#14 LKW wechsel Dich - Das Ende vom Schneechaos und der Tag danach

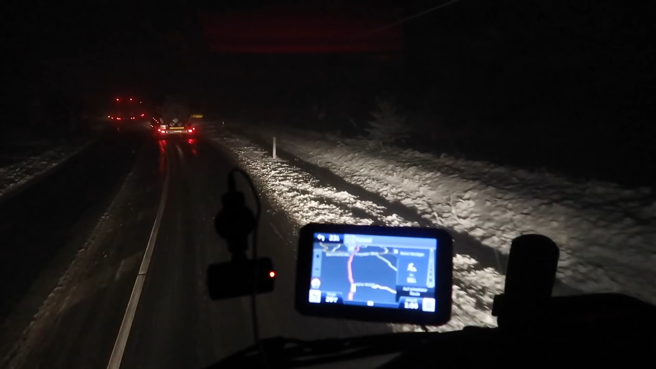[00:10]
Da steht wer. Da steht wer. Ach so. Wir haben noch einen Berg, der runter geht. Das dürfte wahrscheinlich auch nochmal ein Problem werden.
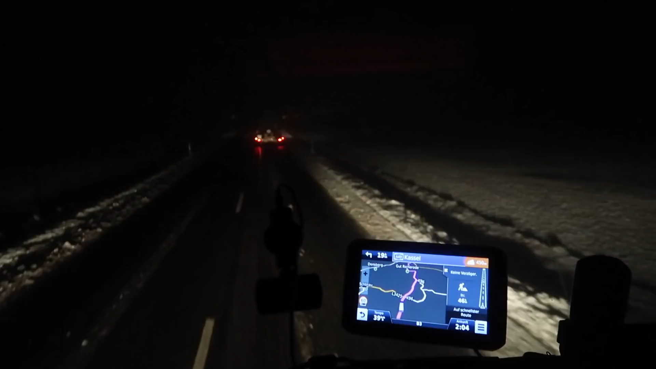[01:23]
Ja, was ein paar Meter ausmachen. Also jetzt da hinten, wo da hinten da, geht es bergrunter.
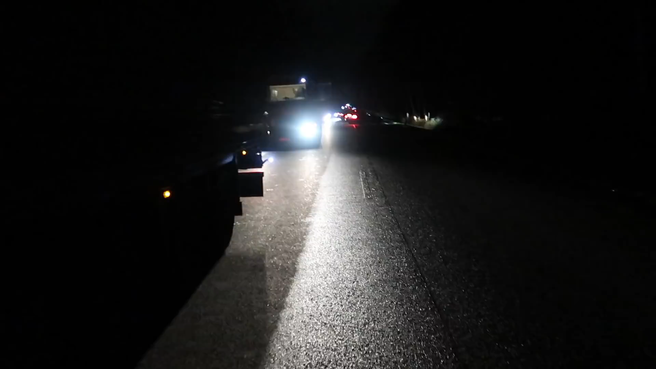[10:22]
Unfall, ungefähr eine Stunde, sagt er, der Feuerwehrmann, also zum Glück bin ich solo.